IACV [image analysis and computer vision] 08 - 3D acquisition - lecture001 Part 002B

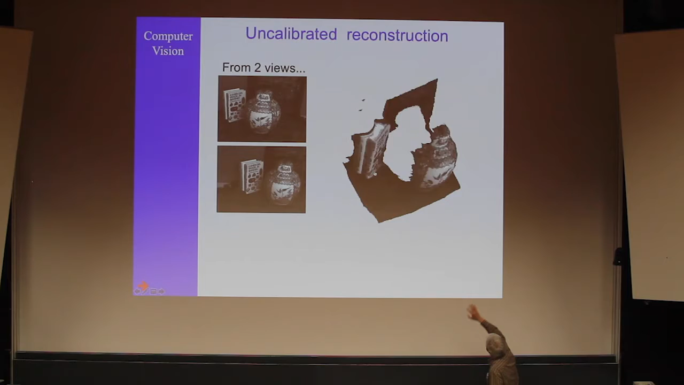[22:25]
And what you see here is that between the back plane and the bottom, we have actually not 90 degrees.
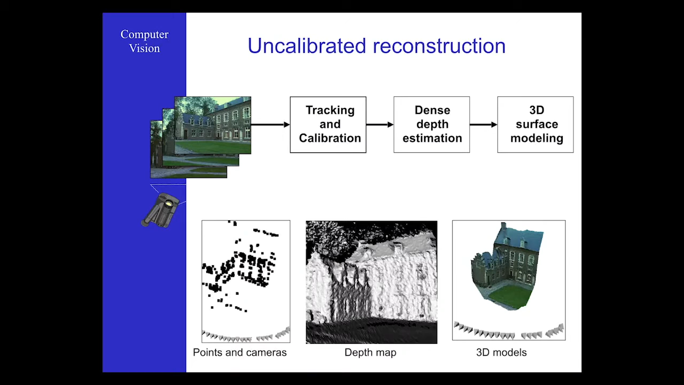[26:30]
Here's the pipeline that we have in that case. In comes some images. You find some correspondences,
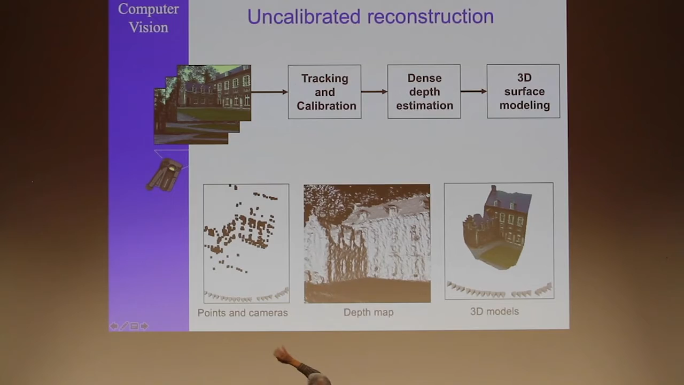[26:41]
some special points that already allows you to calibrate
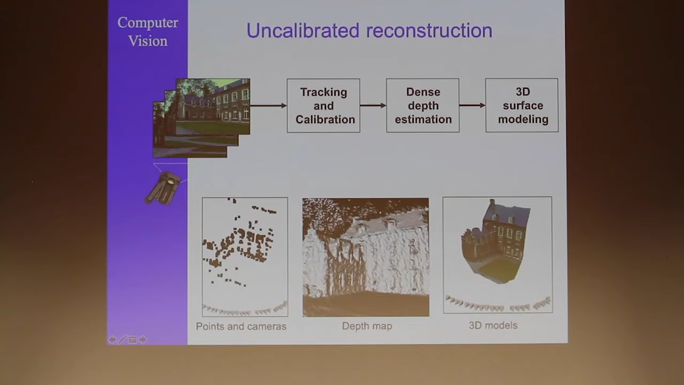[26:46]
the whole thing and also to generate hyperpolar geometry between the views.
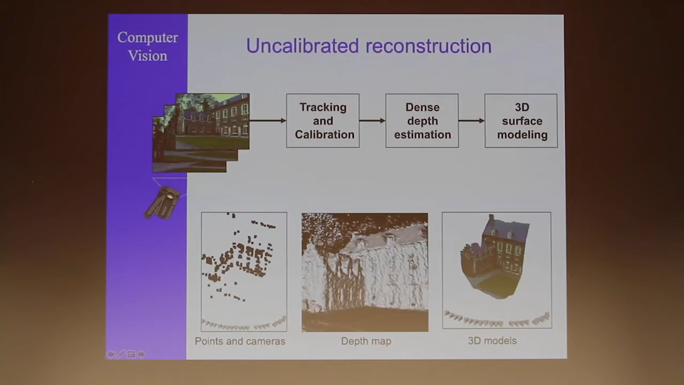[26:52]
Then you fill in the details because now you can find extra correspondences.
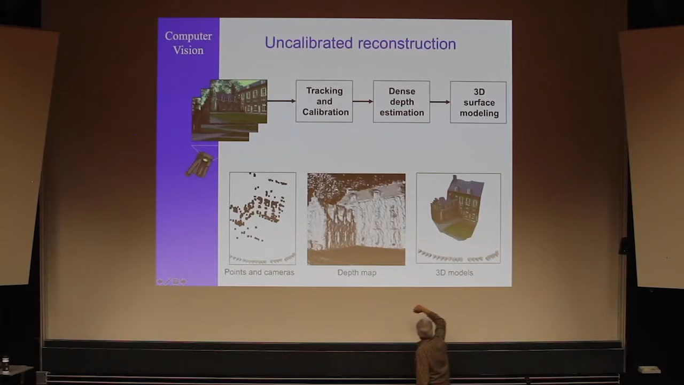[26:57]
And in the end you reconstruct. And there are two parts of the outputs.
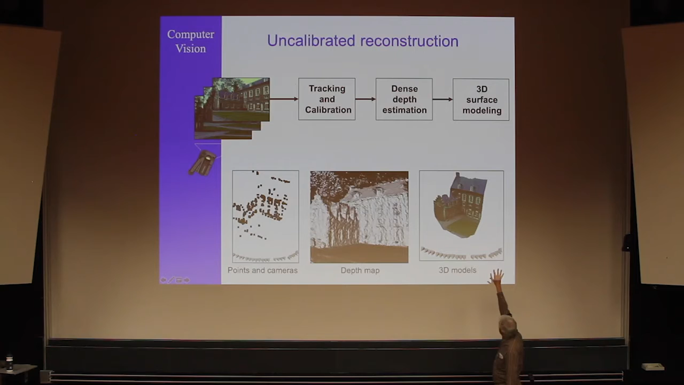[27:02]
On the one hand the 3D construction, on the other hand you know where the camera has been relative to the scene.
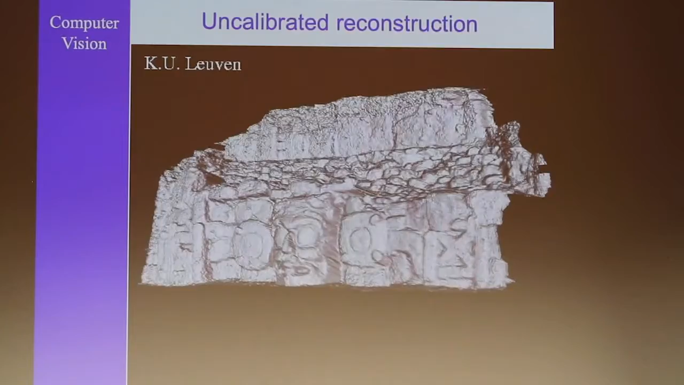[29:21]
If you put the texture on, it becomes, of course, much more lively and real. So that is a 3D reconstruction without calibration from nothing but a set of images.
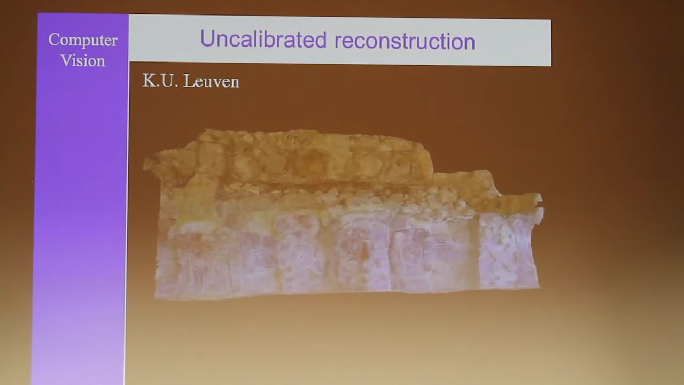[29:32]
And of course, where non-images could be taken, that's on top, then also there is no reconstruction.
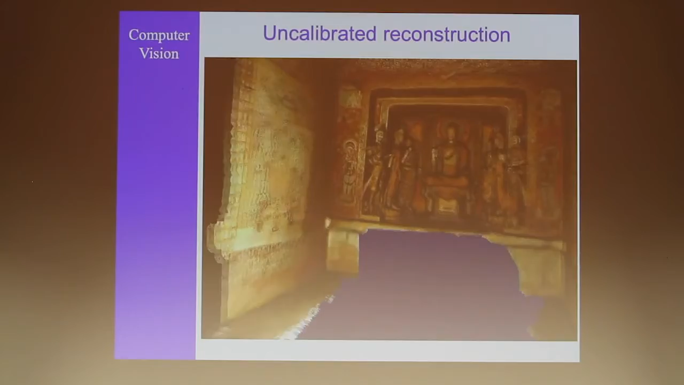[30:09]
This is reconstruction again from some images of the inside of one of those caves.